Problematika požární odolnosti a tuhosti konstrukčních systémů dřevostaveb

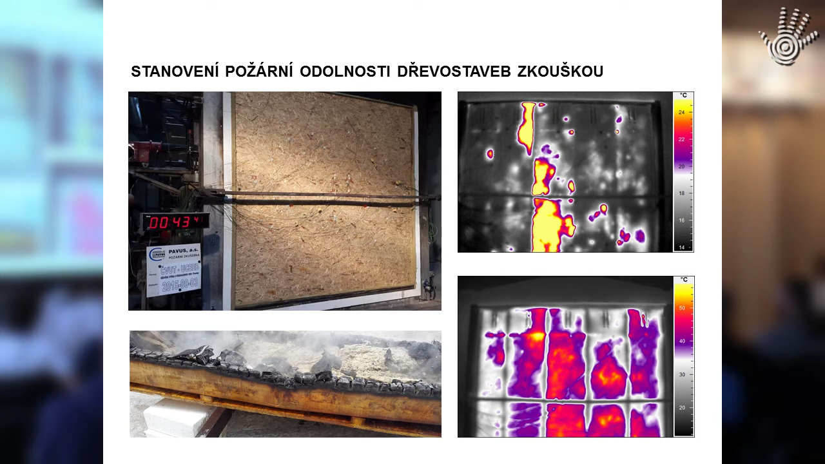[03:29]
k vyššímu rozdílu teplot v ploše v průměru než je 140 stupňů, respektive lokálně 180 stupňů Celzia. Na grafu vlevo vidíte už vyhodnocení té zkoušky respektive